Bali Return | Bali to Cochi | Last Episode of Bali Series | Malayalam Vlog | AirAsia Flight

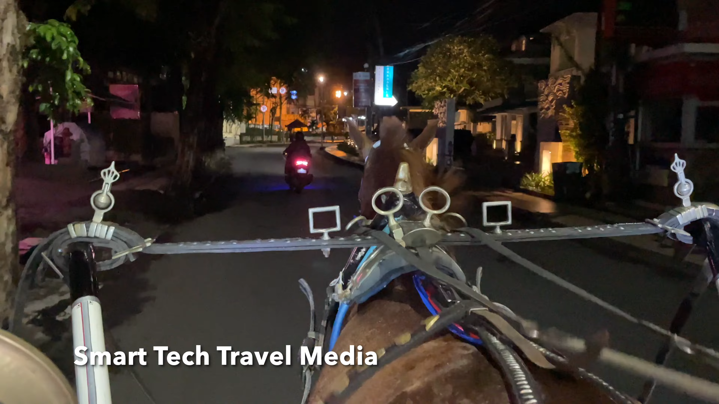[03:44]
ആ ഭാഗത്തേക്ക് ഒരു തിരക്കുള്ളൊരു നൈറ്റ് സ്ട്രീറ്റ് ഇവിടെ ഉണ്ടെന്ന് പറഞ്ഞു, അവിടേക്കാണ് നമ്മൾ പോയിക്കൊണ്ടിരിക്കുന്നത്.